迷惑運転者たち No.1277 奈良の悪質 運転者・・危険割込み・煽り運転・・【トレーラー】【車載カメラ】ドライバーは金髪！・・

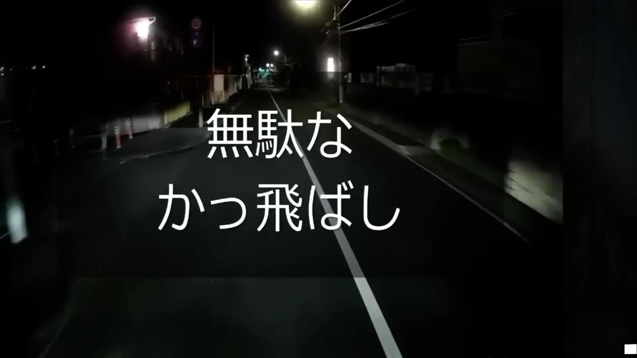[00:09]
やっぱり来たよ。なんだこの車。見慣れねえな。おばあさん、警視庁どっかいねえかおい。こういう時に役に立たねえんだよな。あれ、あそこにまだいるじゃん。